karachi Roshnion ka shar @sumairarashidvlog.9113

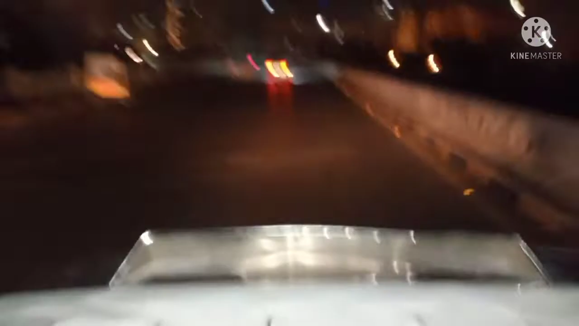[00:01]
کراچی روشنیوں کا شہر ہے آپ لوگ سب جانتے ہیں اور اس وقت آٹھ نو بجے کا ٹائم ہے اور تیز ہوایں اور تفانی ہواوں کی وجہ سے یہاں
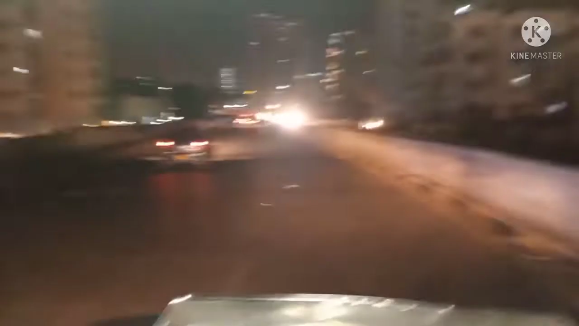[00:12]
ٹریفک کم ہے نہیں تو یہاں پر بہت ہی رش ہوتی ہے کافی ٹریفک جیم ہوتا ہے یہاں پر اتنی تیز ہواوں کی وجہ
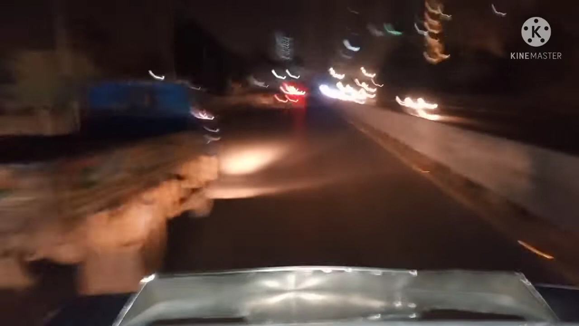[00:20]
سے کافی سائن بورڈ جو لگے ہوئے تھے یہاں روڈ کے پاس وہ ہوا کی وجہ سے وہ بھی گر گئے اور درخت بھی اور کافی جگہوں پر تو لوگوں کے گھر بھی گر گئے ہیں چھتے بھی اڑ گئیں بہت تیز تفانی ہوایں کراچی
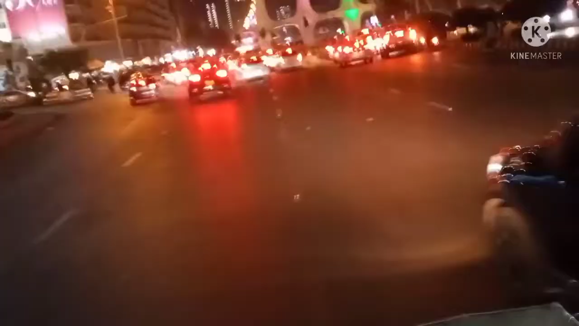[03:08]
یہ اب ہم یہاں پر پہنچیں گے تین تلوار کے پاس اور یہ دیکھیں یہ ہے